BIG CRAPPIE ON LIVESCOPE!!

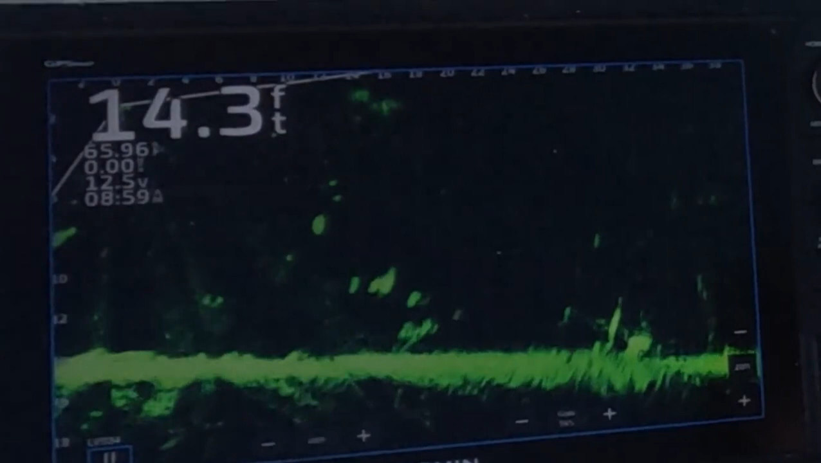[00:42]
On screen: depth 14.3 ft
A little bit later in the video I've got some excellent livescope footage with active captains so stay tuned.
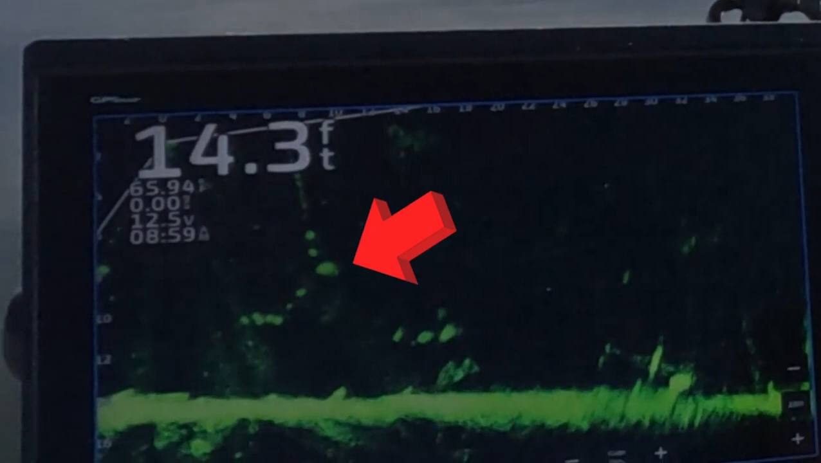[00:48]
On screen: depth 14.3 ft
You can see right here this fish is about to eat it. There's one. 859.
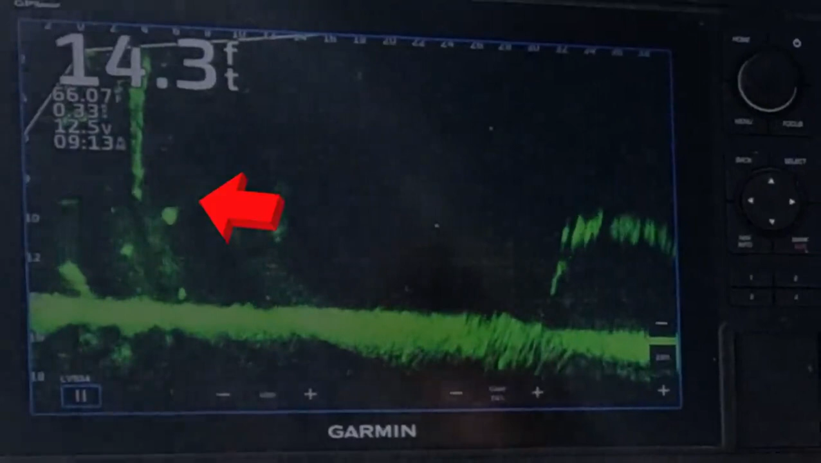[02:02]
On screen: depth 14.3 ft
I dropped that jig right outside the boat six feet away. Dropping down there is a nice crappie right there. There you see my jig and weight above it. Is he going to eat it? Oh just missed him. Dang. That's a good one too. Get your soft plastic lined up. Get that jig back out there in a hurry.
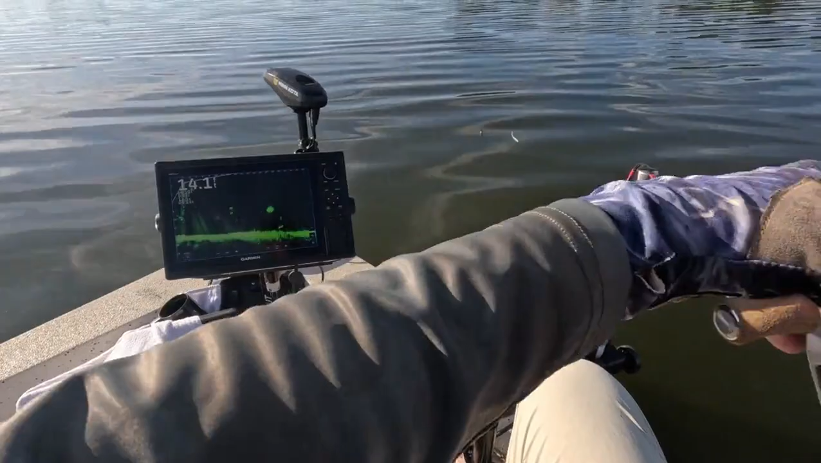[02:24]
There's the jig.
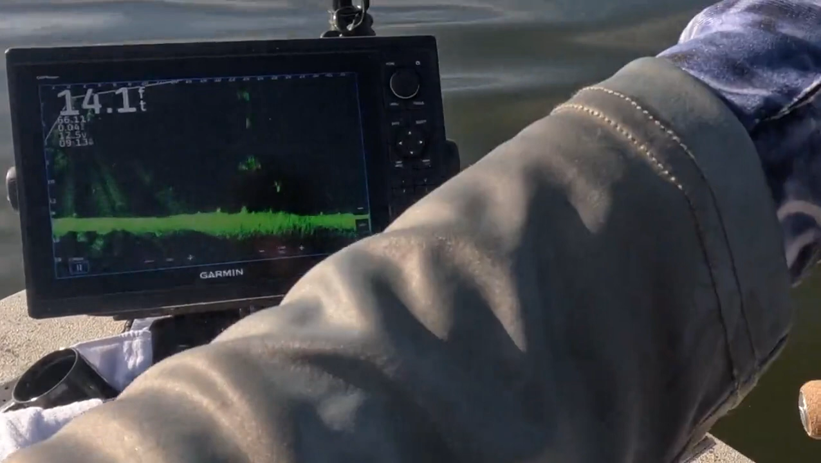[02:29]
About 24 feet from the boat. See it dropping down. Moving to the left side of the screen. Just went over a big crappie.
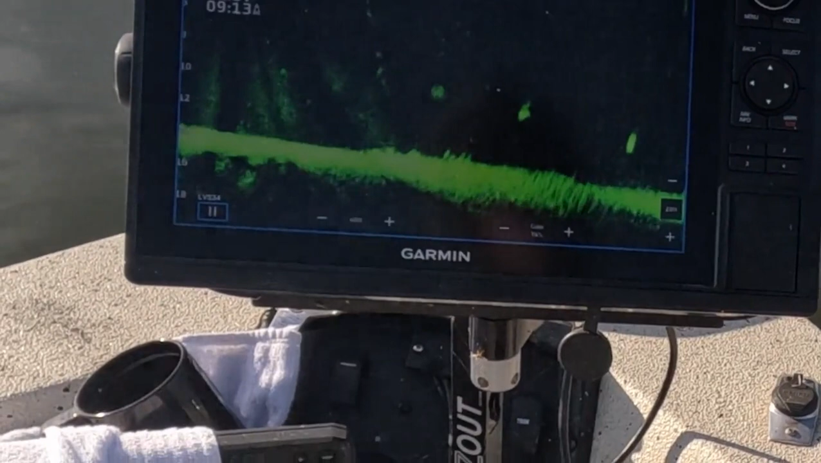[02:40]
He wasn't interested. Reel it up there. Get it back out again.
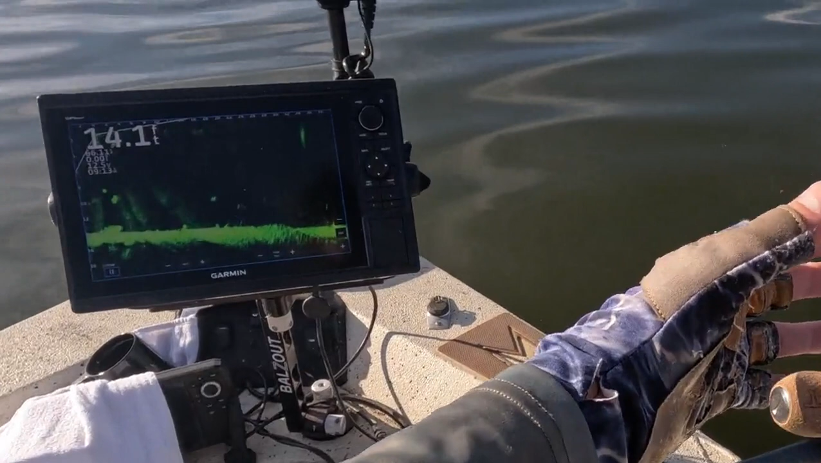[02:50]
even see it. I don't believe. He sure wasn't interested. Reel it up there. Get it back out again. Sure is a nice looking crappie.
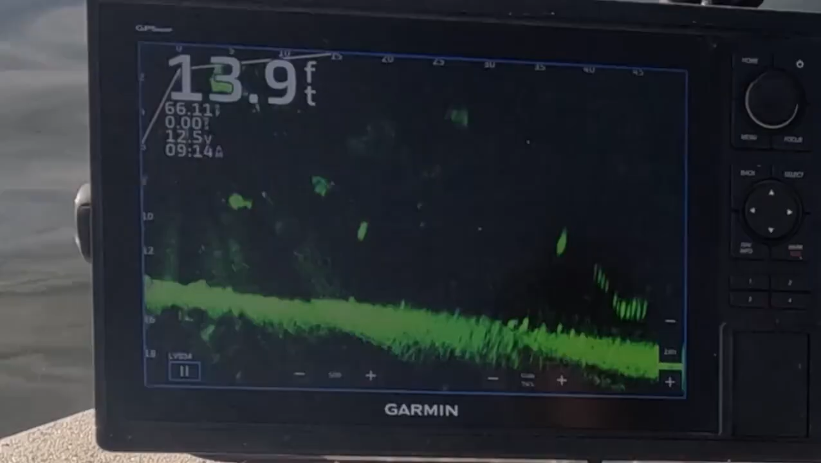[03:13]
On screen: depth 13.9 ft
There's the jig about 20 feet from the boat. Right on top of a crappie. And he was not interested.
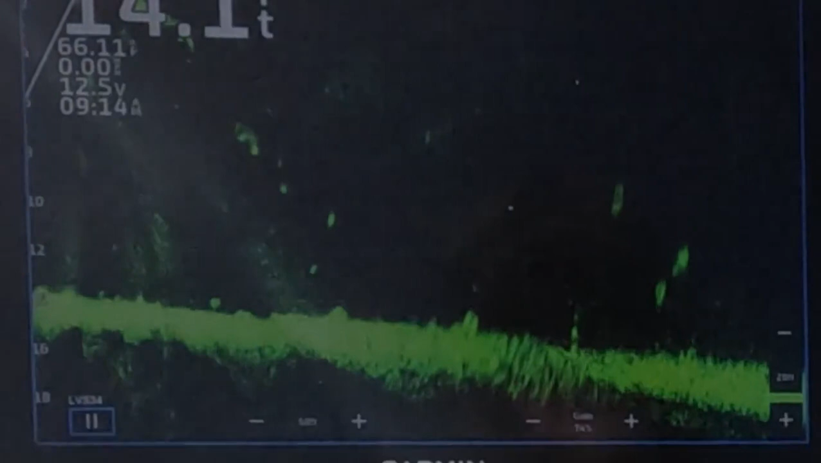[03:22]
So reel it up there and throw it out again. They see the jig about 37 feet from the boat. You can't get it back out there. There's the jig.
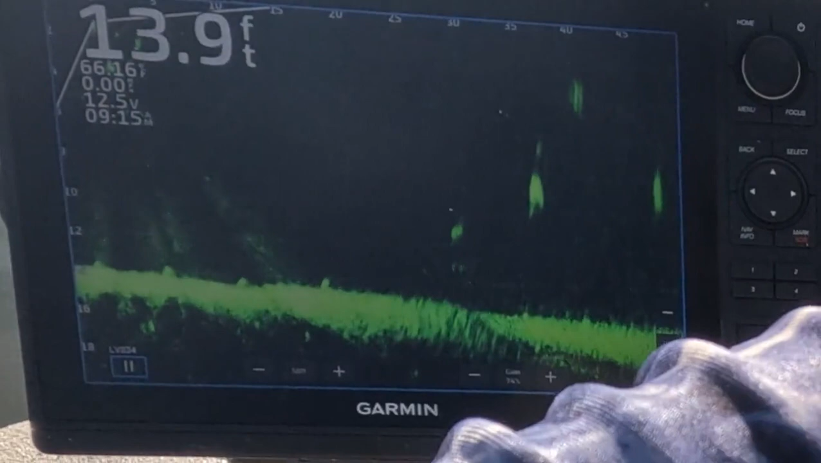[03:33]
On screen: depth 13.9 ft
Dropped 40 feet out. Now it's right on top of a nice sized crappie. Is he going to eat it?
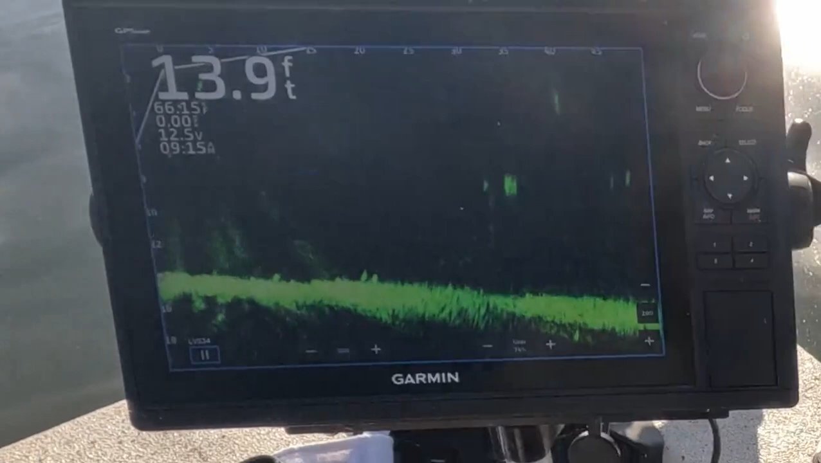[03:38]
On screen: depth 13.9 ft
Nope. Dang. Reel it up. Throw it out there again.
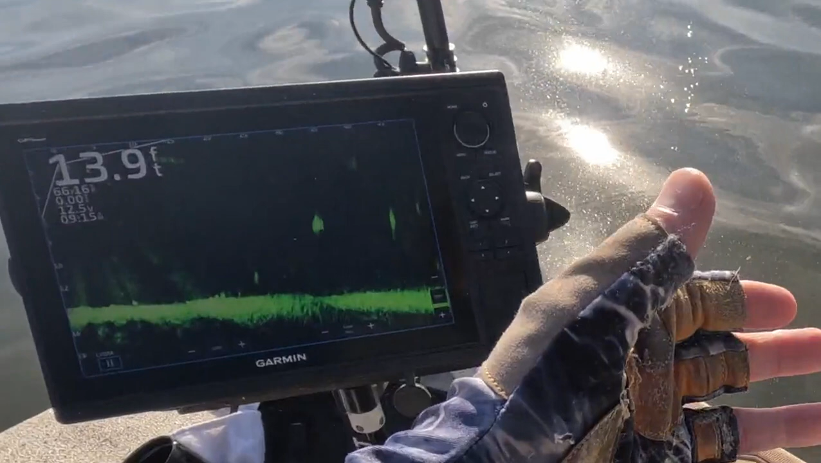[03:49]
On screen: depth 13.9 ft
They see the jig about 37 feet from the boat.
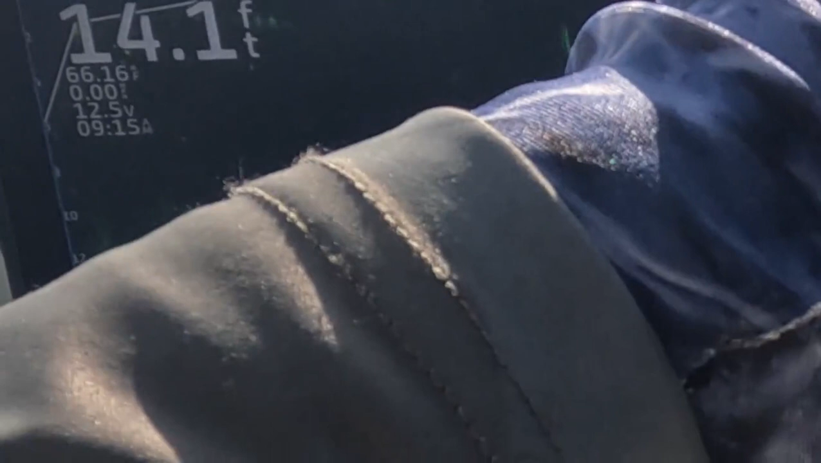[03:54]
On screen: depth 14.1 ft
You can't really see it but it just went on top of that big crappie.
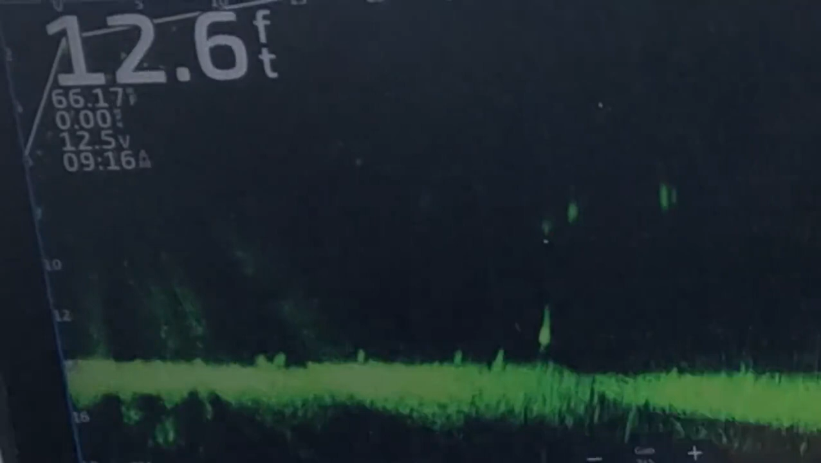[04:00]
On screen: depth 12.6 ft
He peeled off and he's looking at it. Now he's chasing it. And boom he ate it.